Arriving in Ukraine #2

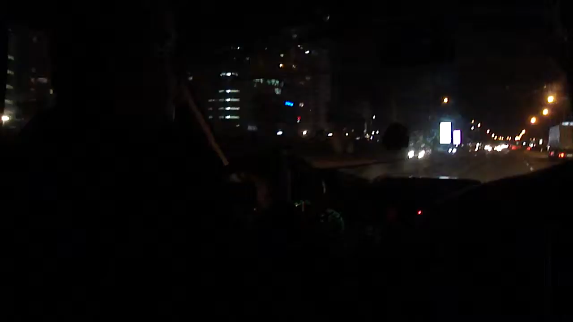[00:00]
Yeah, and flew right to the Black Sea and in Kyiv and some other cities. So all the main working places, jobs and office centers are on the right bank. And many people live on the left bank and every day they're driving to the right bank. And you can see just long lines, lots of traffic jams and prototypes.
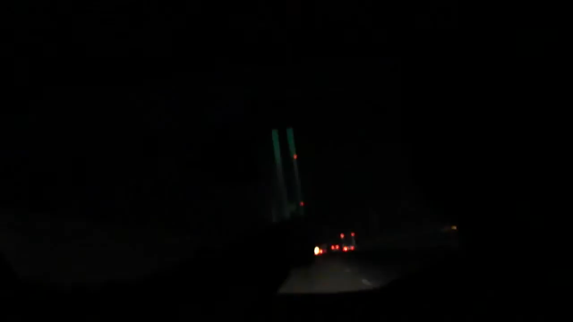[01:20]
Okay. I can't wait to look at the left.
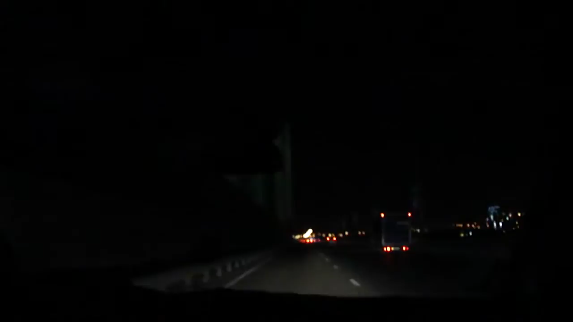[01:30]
And then to the left, this is a metro underground. Uh-huh. And all the cities underground, but on the bridges. It's crossing the river. Right, right. Right, yeah. So do you have a wife or children or is it just you? Yeah, I have a wife and also I have a daughter. All right. And we're waiting. Oh, you got one coming, huh? Yeah. Good for you.